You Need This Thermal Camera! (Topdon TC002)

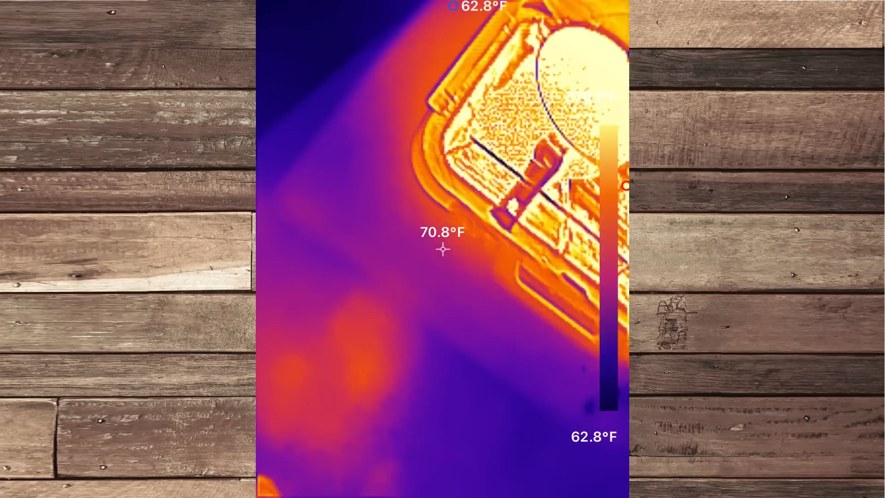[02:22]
On screen: spot 70.8°F, scale bottom 62.8°F
now this is some friends of ours came over they're doing a cook for us they were doing french fries here now they've got two pots nearly
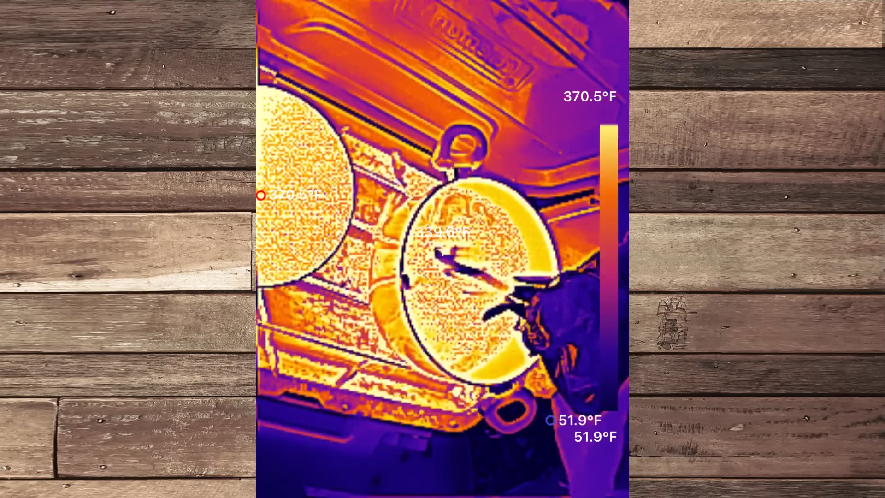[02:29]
On screen: scale top 370.5°F
pretty much nearly identical the difference is one of the
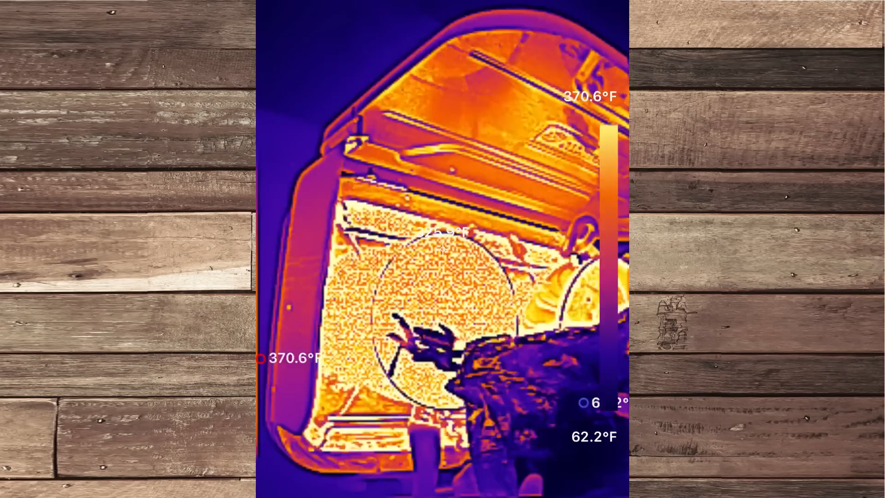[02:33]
On screen: scale top 370.6°F, scale bottom 62.2°F
pots is a white enamel the other pot there is a black i don't know if it was a cast iron or but
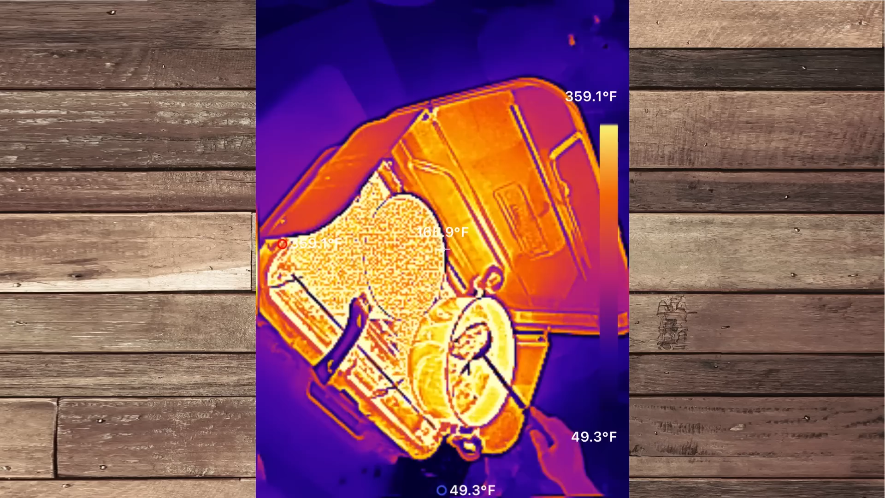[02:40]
On screen: scale top 359.1°F, scale bottom 49.3°F
it was a black uh textured surface and you can clearly see the one on the left is the white pot because
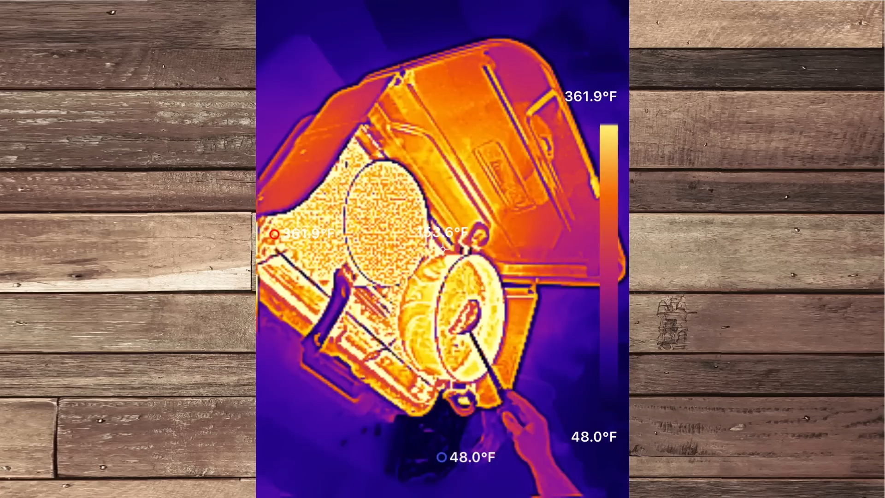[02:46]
On screen: scale top 361.9°F, scale bottom 48.0°F
it's reflecting everything all the heat is coming back out whereas the
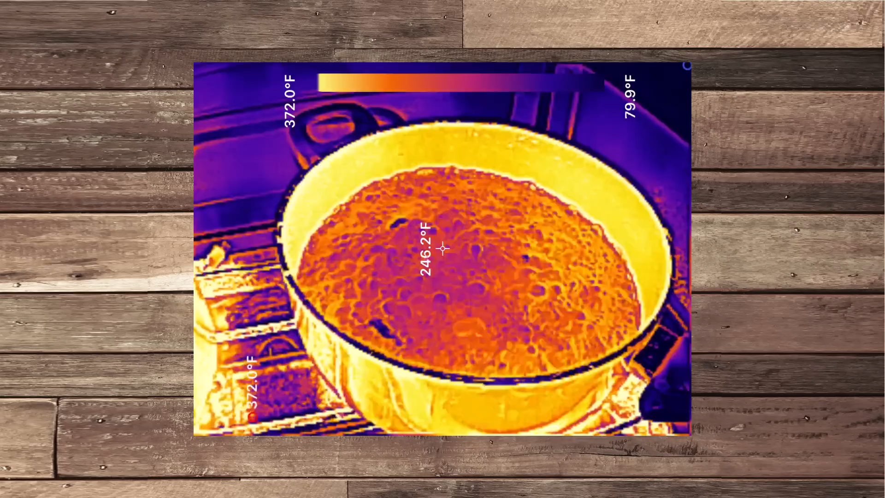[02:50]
On screen: spot 246.2°F, scale top 372.0°F, scale bottom 79.9°F
other one being an emitter it's absorbing heat and allowing you to actually see what's going on
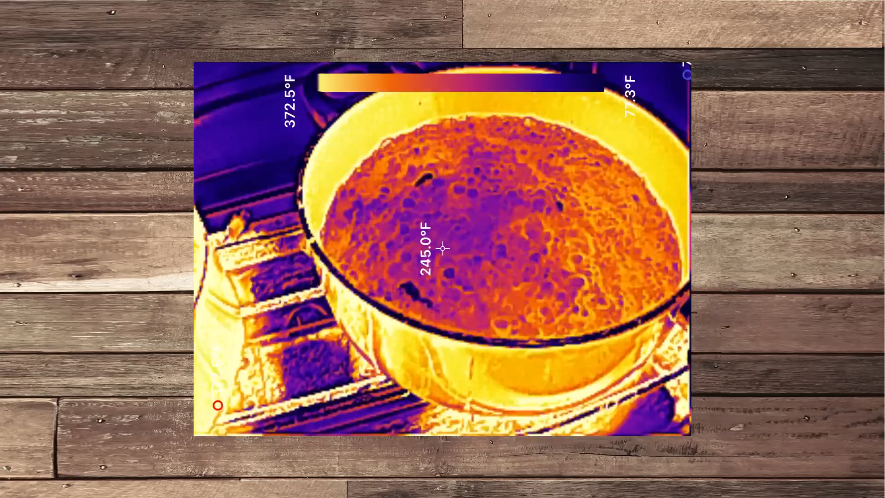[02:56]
On screen: spot 245.0°F, scale top 372.5°F
where we pan back to the and they have the same amount of fries in them and
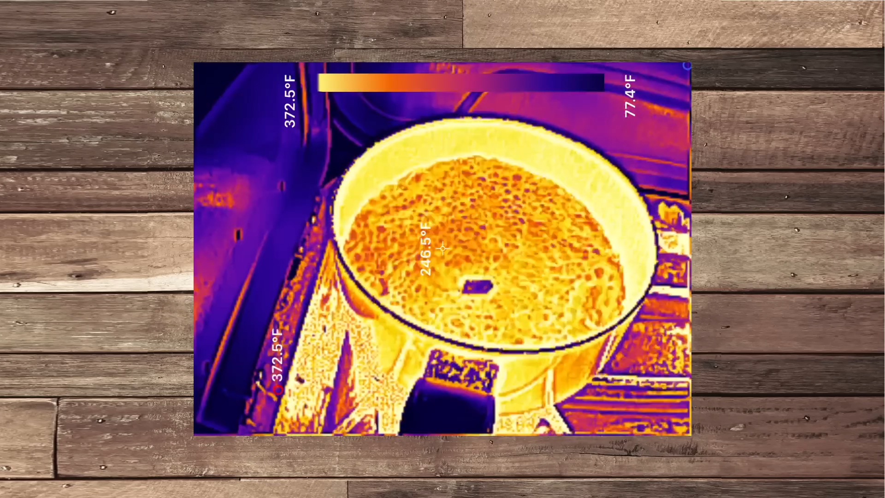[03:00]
On screen: spot 246.5°F, scale top 372.5°F, scale bottom 77.4°F
yet you can really see more on the right than you can on the left it's really kind of a unique
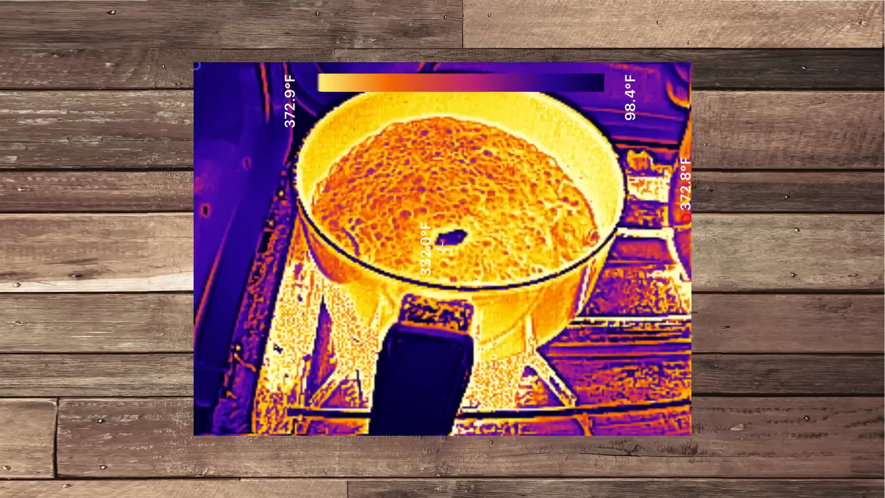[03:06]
On screen: scale top 372.9°F, scale bottom 98.4°F
situation there where you can see what's going on one and not with what's going on the
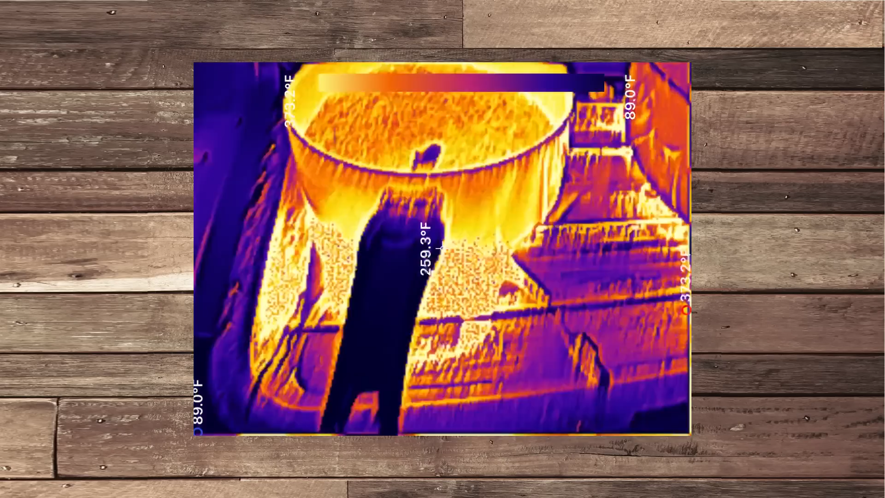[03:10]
On screen: spot 259.3°F
other let's jump down underneath the pots and see what's going on on the left we've got the reflective
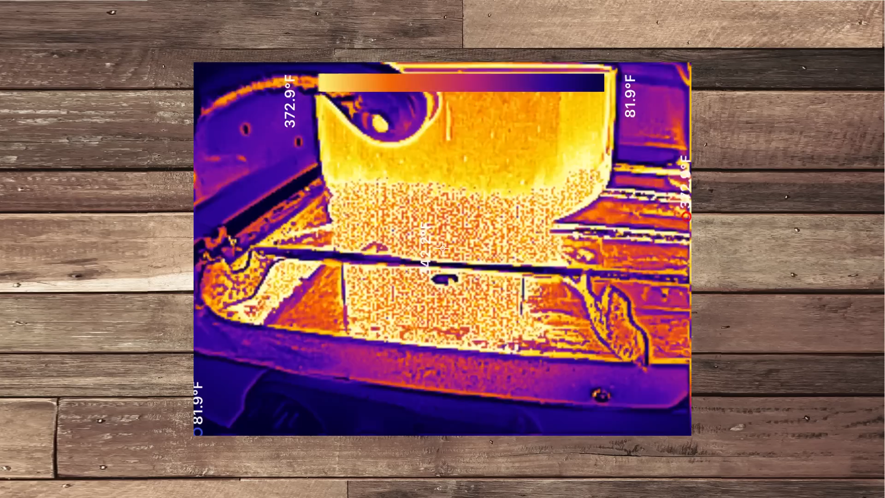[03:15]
On screen: scale top 372.9°F, scale bottom 81.9°F
pot and it's just kind of throwing heat everywhere you can't really see everything that
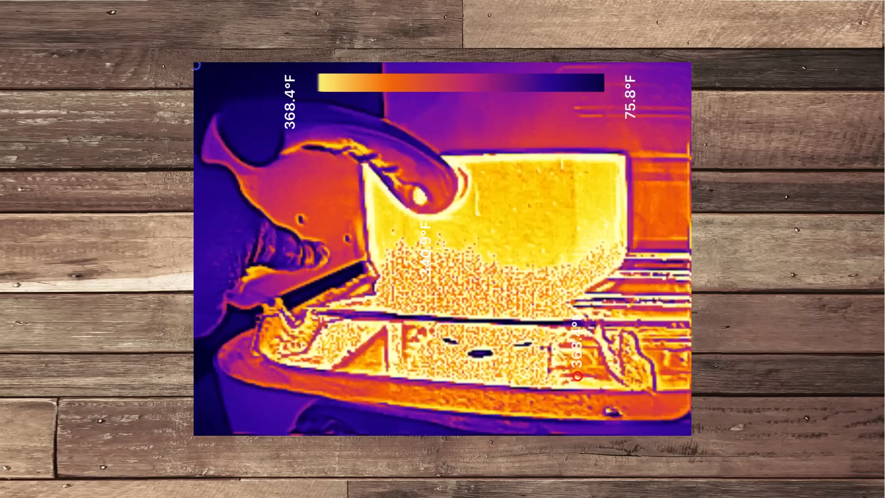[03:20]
On screen: scale top 368.4°F, scale bottom 75.8°F
that's there but the darker pot being uh an emitter it's absorbing the
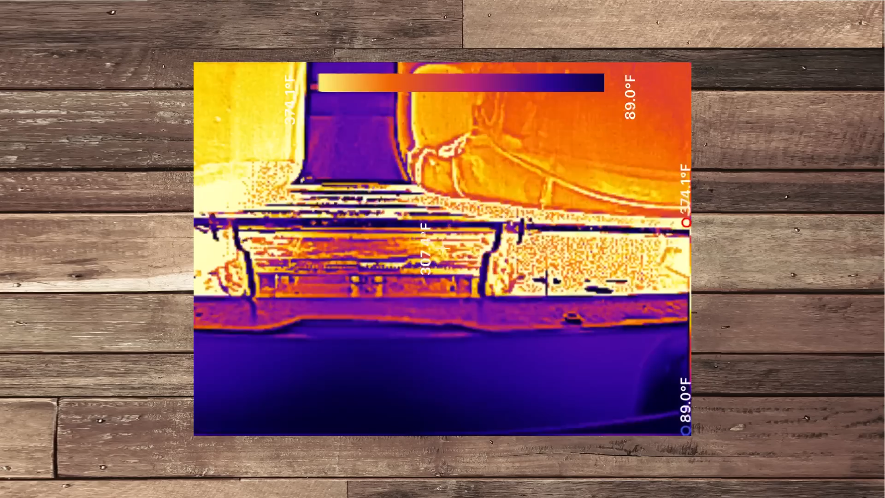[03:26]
On screen: scale bottom 89.0°F
heat and look at that you can see all the lines everything through there you really know what's going on